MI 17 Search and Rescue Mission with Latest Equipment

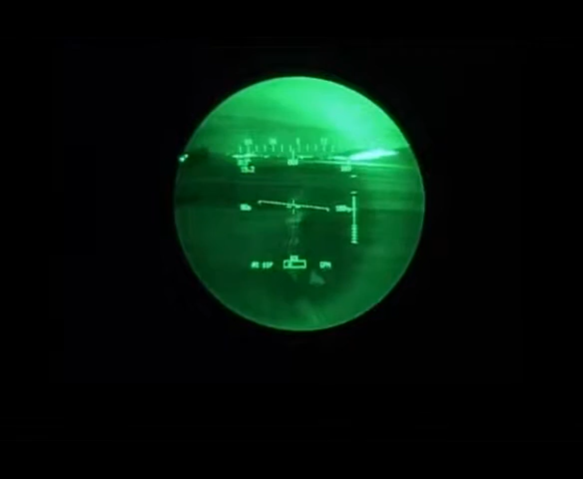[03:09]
didn't have navigation and night vision which means that the work was effective in the night is about 100%